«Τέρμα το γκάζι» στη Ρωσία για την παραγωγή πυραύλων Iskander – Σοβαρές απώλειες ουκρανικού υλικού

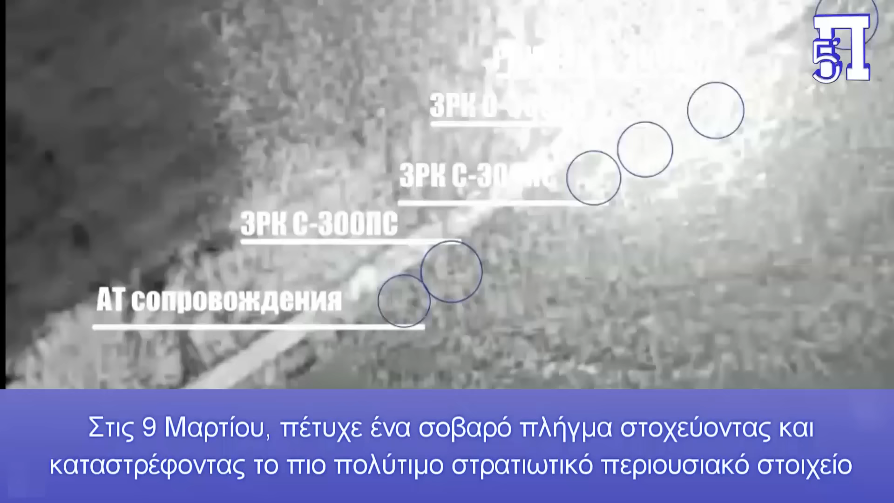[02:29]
Στις 9 Μαρτίου πέτυχε ένα σοβαρό πλήγμα στοχεύοντας και καταστρέφοντας το πιο πολύτιμο στρατιωτικό περιουσιακό στοιχείο της Ουκρανίας,
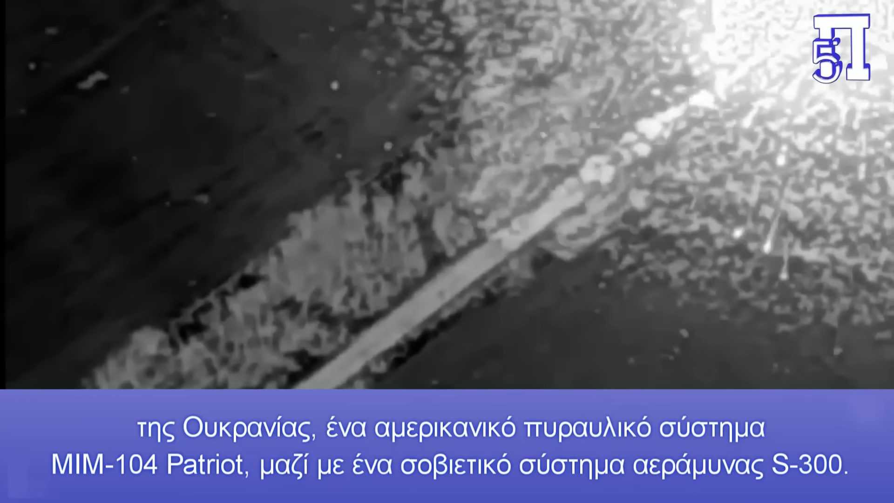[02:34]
ένα αμερικανικό πυραυλικό σύστημα ΜΜ-104 Patriot μαζί με ένα σοβιετικό σύστημα Εράμινας S-400.
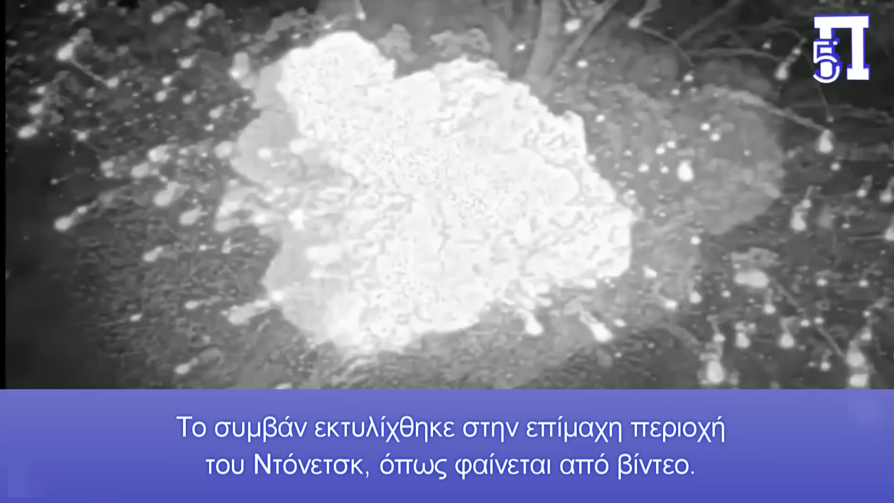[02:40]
Το συμβάν εκτελήχθηκε στην επίμαχη περιοχή του Ντονένισκ, όπως φαίνεται από βίντεο.